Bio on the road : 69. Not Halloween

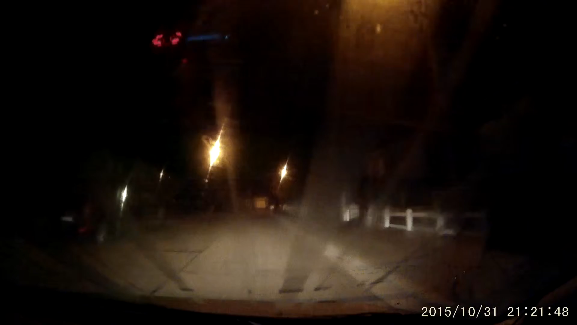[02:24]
Oh, look at that sweet vision. Oh, it's brilliant! It really opens up your eyes, doesn't it? Anyway. I do got a thing in my car that is supposed to get rid of moist. But, you know. It might be that my car is as leaky as a sieve.
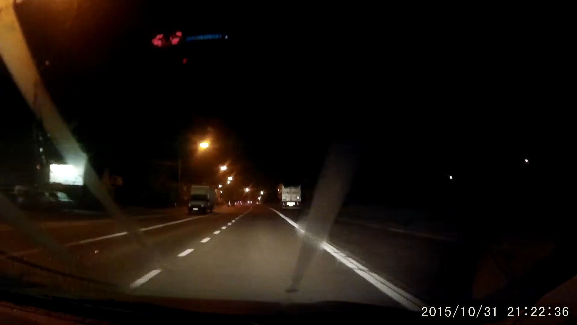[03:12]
And the problem with my windshield, front windshield heater system, is that it drains kind of a lot of my battery. Which is another reason why the car tends to not really speed up as much. Yeah, I think that's the correct term. Anyway. I would say just look at the beautiful autumn scenery, but it's dark as crap when you can't even see that. So, just endure the dark side.
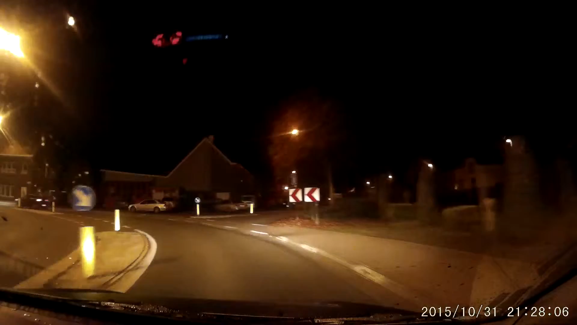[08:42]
So yeah, it's probably just a trip to some foresty areas where people jump at you from... Behind trees and shrubbery. Meh. Yep, they're just coming right there.
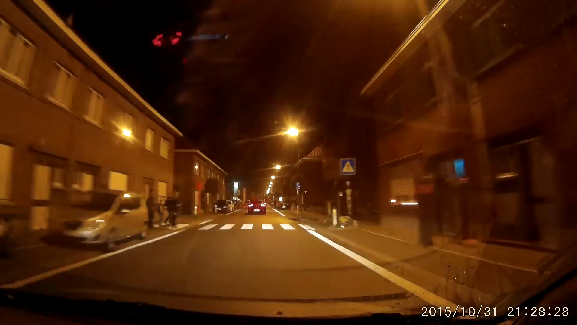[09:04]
So yeah, that's the Halloween trip kicking off apparently. God damn it. Here I go make an entire statement that we do not celebrate Halloween and... Then you got the real world creeping in and messing up everything I just said. Now you make me look like a fool. Thanks world! Much appreciated. But um... Anyway, I am correct on saying that we don't really celebrate it.